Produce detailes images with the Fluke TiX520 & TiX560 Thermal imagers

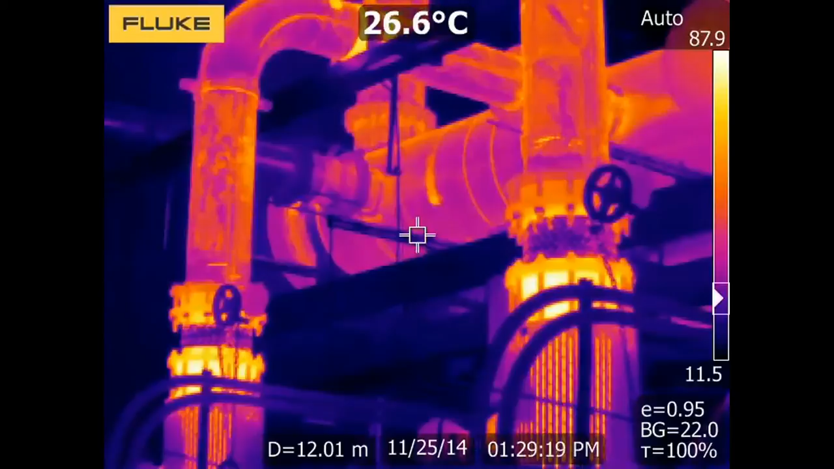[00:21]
On screen: spot 26.6°C
Get super resolution on the camera or through the included software. That turns your 320x240 images into 640x480 images.
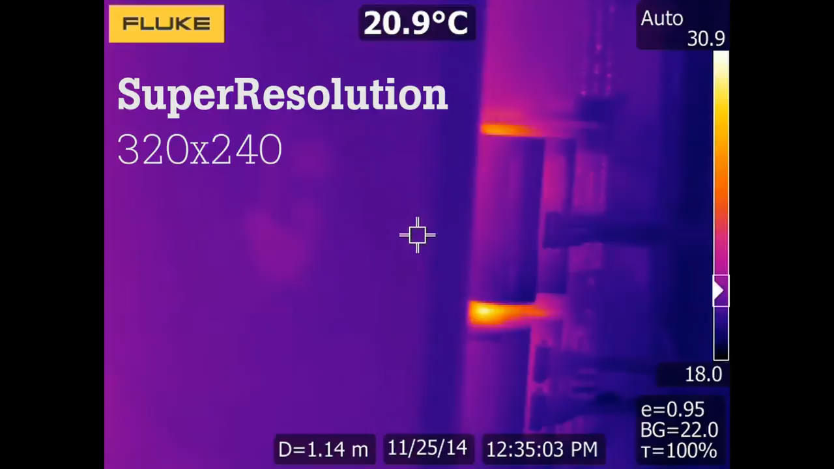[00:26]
On screen: spot 20.9°C
Save and share data faster and easier with Fluke Connect,